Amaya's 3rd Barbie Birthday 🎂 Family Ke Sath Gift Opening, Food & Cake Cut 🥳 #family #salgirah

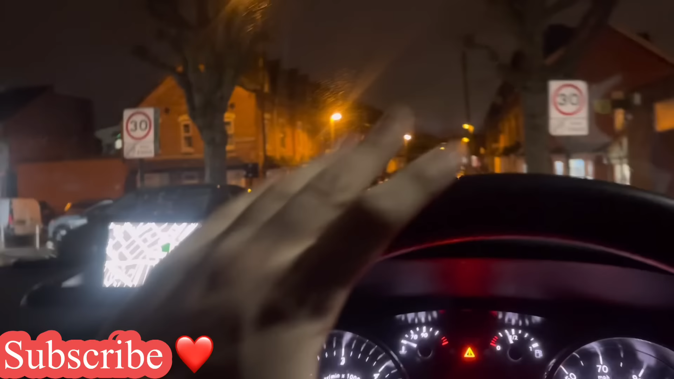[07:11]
So my job now is to go and get the cake. You guys are coming along with me, inshallah.
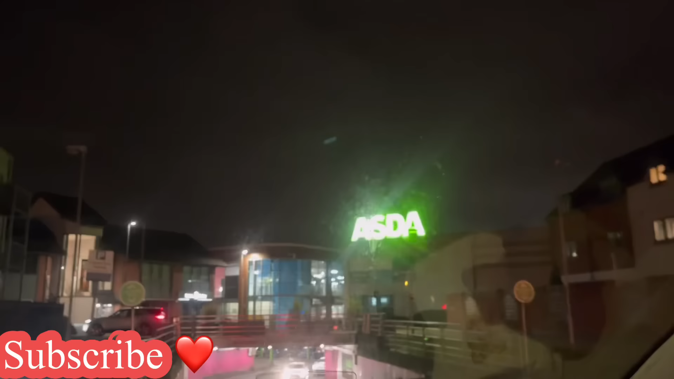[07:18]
Here we go, we've made it to Asda Shirley. And now time to park up and find that birthday cake.